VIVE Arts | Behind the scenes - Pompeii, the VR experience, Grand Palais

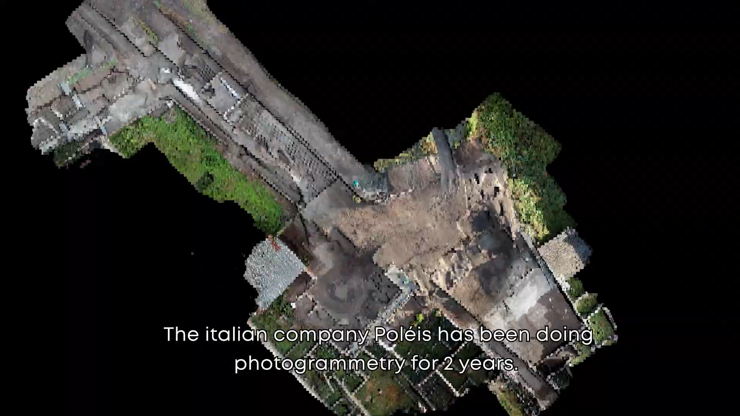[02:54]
On est parti des photogrammétries qui ont été effectuées sur les fouilles pendant deux ans par la société police en Italie.